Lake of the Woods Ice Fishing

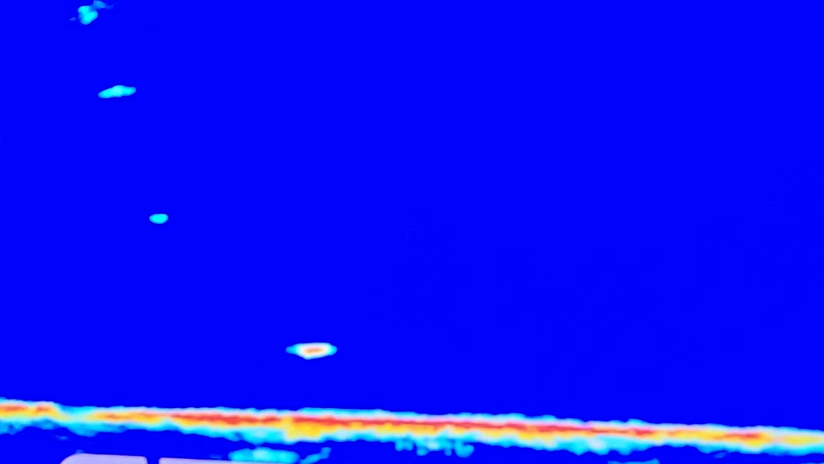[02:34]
Oh, I see him on the LiveScope.
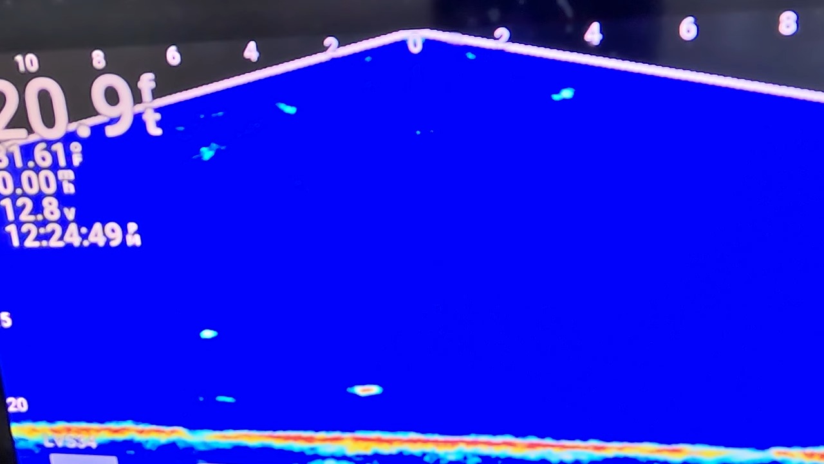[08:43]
Here it comes. Decent mark. Decent mark. There it is. Bobber is going down.
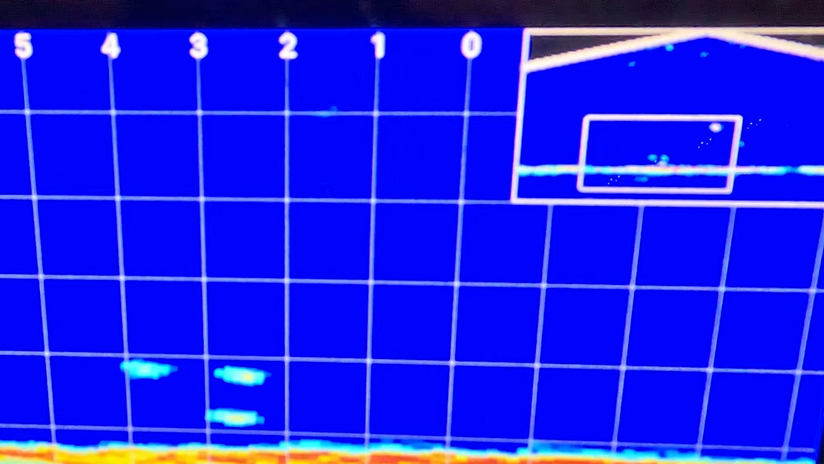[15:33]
That's a nice walleye right there. It's kind of funny because I had him on the dead stick.
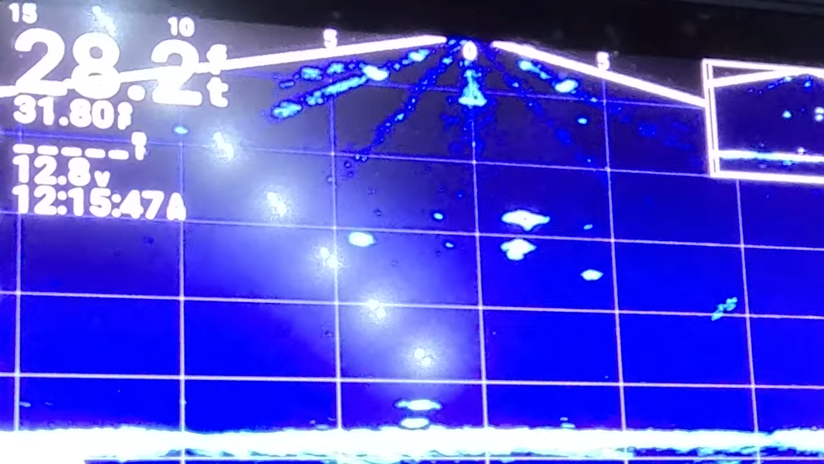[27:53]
here he comes here he comes oh i'm gonna get him i'm gonna get him oh he's so slow